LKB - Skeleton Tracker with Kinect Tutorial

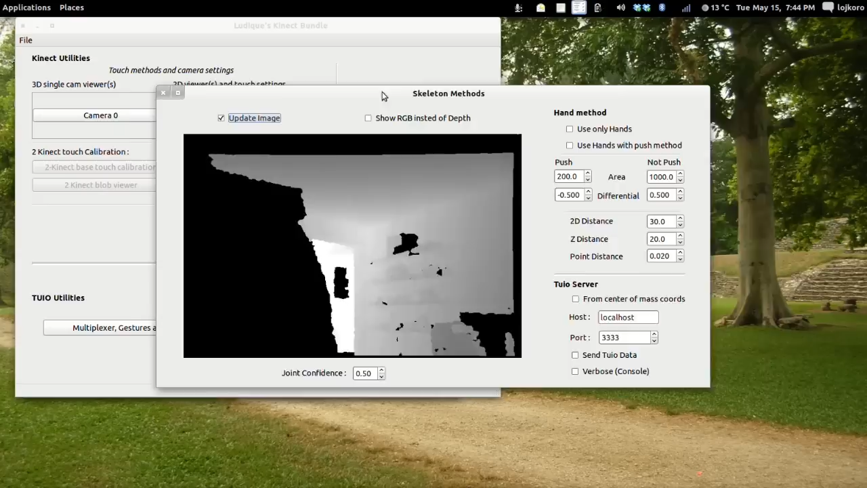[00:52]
As you can see, you can get in the viewer the depth image of the Kinect. You can stop updating it, continue updating it or show the RGB image instead of that.
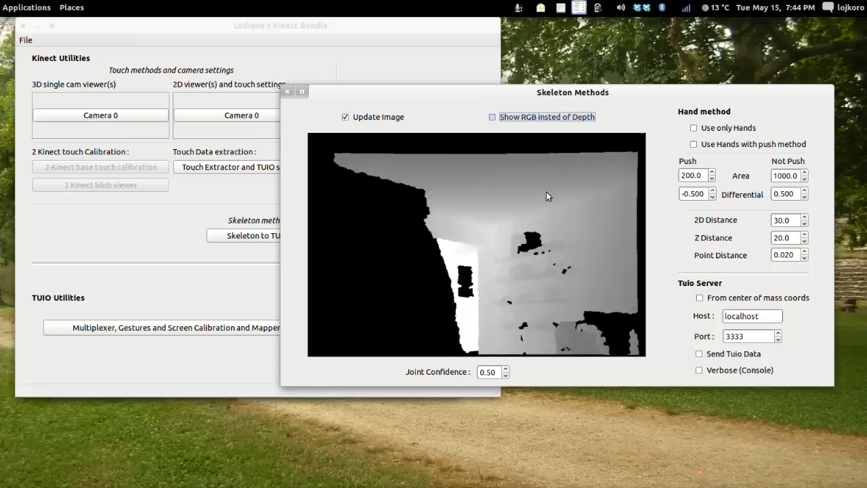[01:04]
The basic feature of the Skeleton Methods
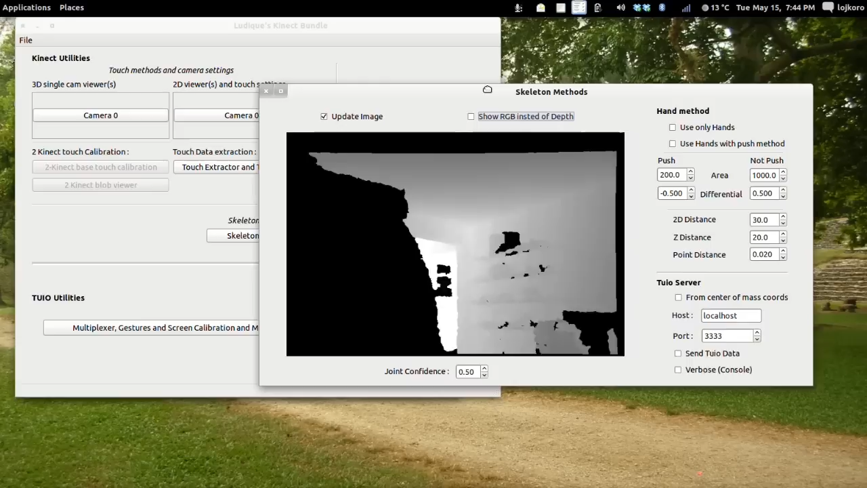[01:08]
is to send the joints of up to 10 users through to you as objects to another application. There are 15 joints per user and they are sent from 0 to 14 for the first user, 15 to 29 for the second, 30 to 44 for the third, etc. They are sent as objects with the ID representing the joint and XY represents the XY position of the
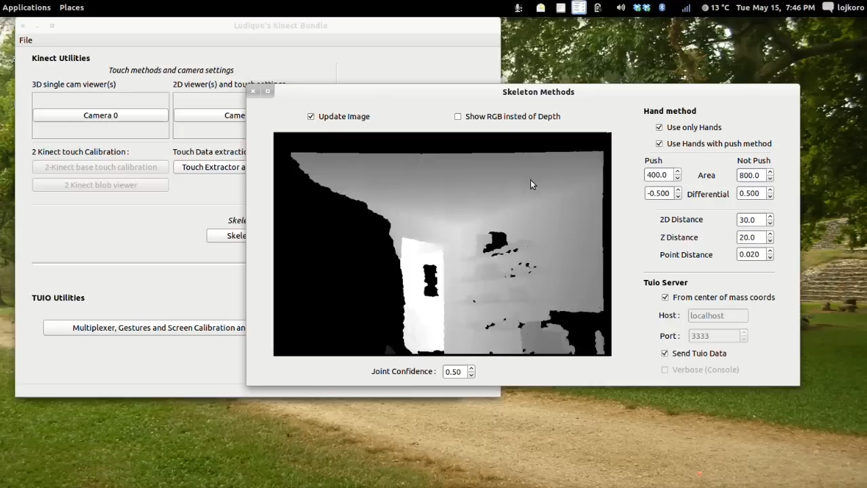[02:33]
We will show you how it works first and then we will make a little explanation. So, when doing like this, you make the Hand Method work. We will change a few settings. And we will open an example of Multi-Touch for Java.
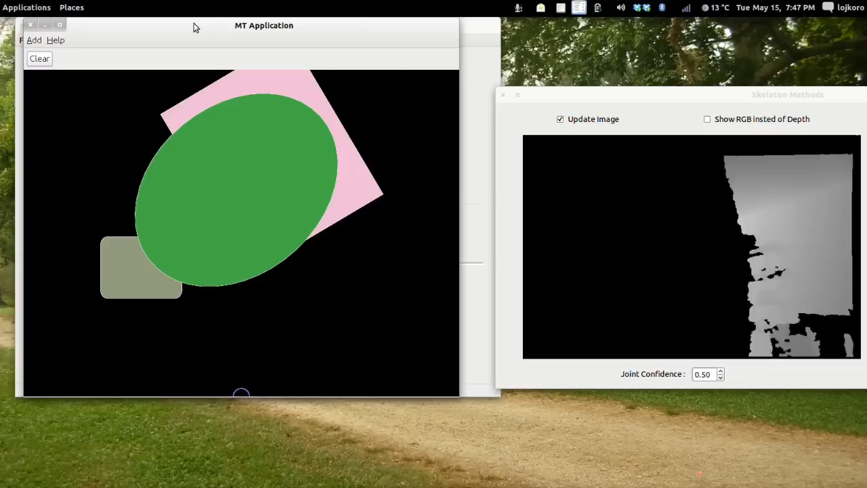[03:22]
We will now put the RGB image so you can get a little idea of how it is working.